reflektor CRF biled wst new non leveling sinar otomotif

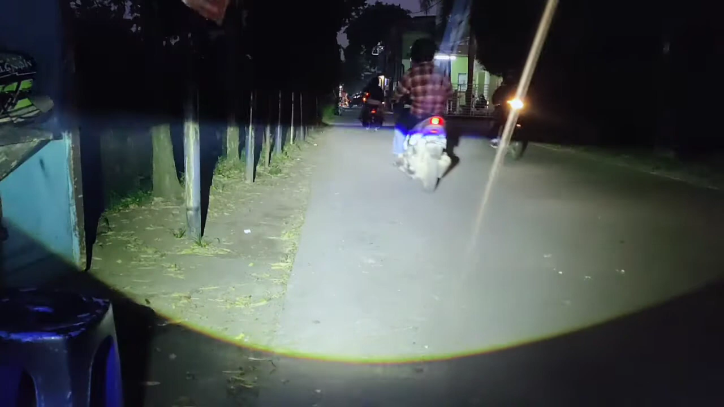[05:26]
Buat salam Udah selesai Saya bingung Ngomong apa Ngomong apa nih guys Nah ini dia Cahayanya ya Sangat cakep Dan recommended